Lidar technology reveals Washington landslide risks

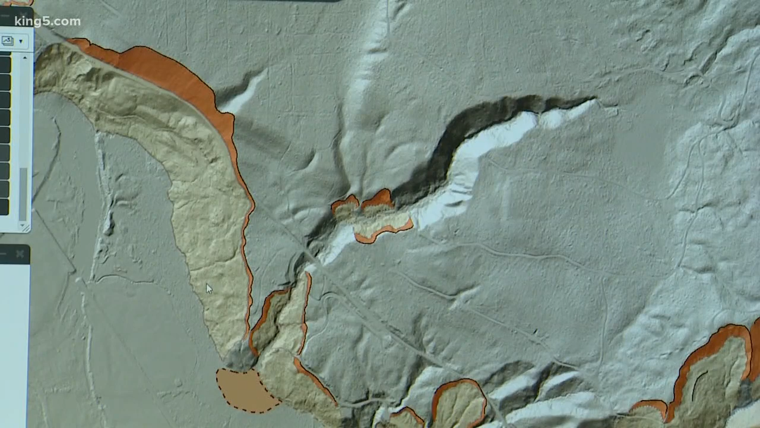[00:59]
So this is our draft landslide inventory work for Whatcom County.